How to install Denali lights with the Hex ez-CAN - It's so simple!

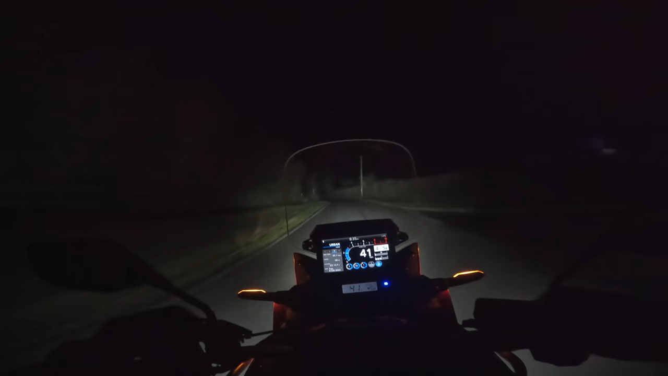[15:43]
wow this is so much better and you've got to realize that these are the s4s so yeah if you go with d4s or d7s they're going to be brighter with a longer throw as well but these s4s are brilliant and i don't think really i'm going to need any more than this it's such a nice wide beam and it throws it far enough down the road to be useful
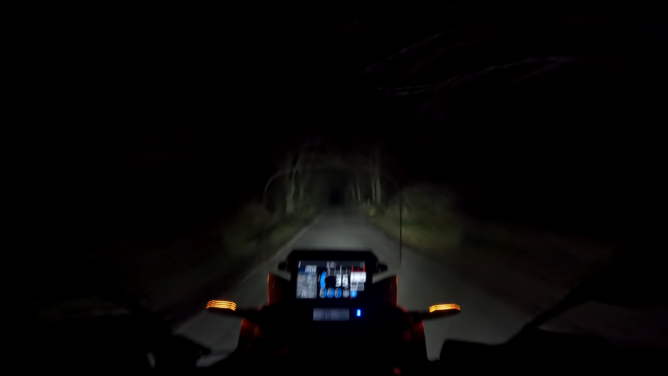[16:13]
look at that that's incredible so good things don't come in small packages actually what i can't resist doing is trying out the strobe let's give that a go whoa disco and a bit of horn for good measure but there's enough light in the corner as well it almost acts like a cornering light
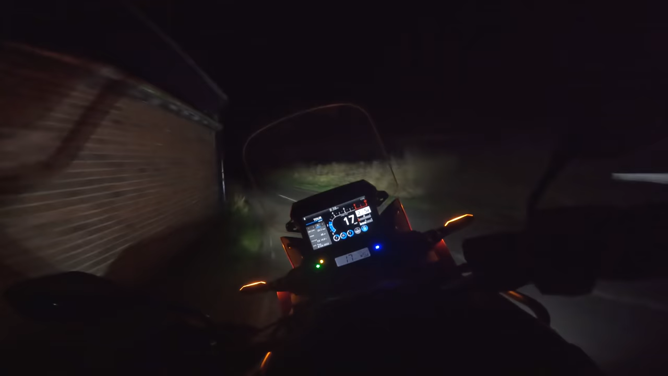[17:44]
not that it's difficult to see those driving lights but uh i'll find somewhere to stop and take your picture as well because i think it's going to look quite imposing from the front without being over the top i didn't want to light it up like a christmas tree and put tons of lights on there so just having the two s4s along with the standard headlight and the amber daytime running lights that uh this bike is fitted with that's enough i'm
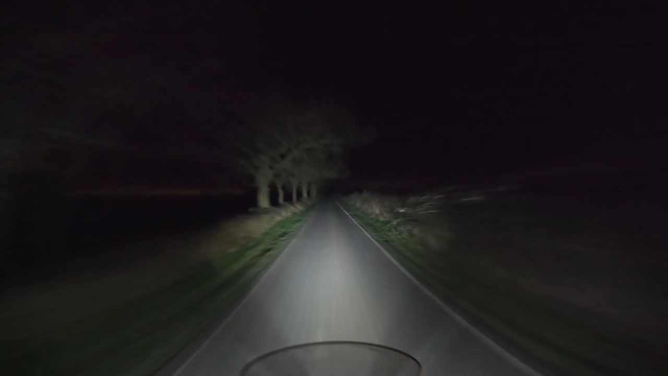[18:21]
hoping that you can pick this up on the gopro to at least see the contrast between the two and that's with the 20 percent oh there's an owl i wonder what other wildlife we're going to come across thankfully there's nothing out here that can eat me i'm just going to find somewhere to actually here's somewhere for me to pull over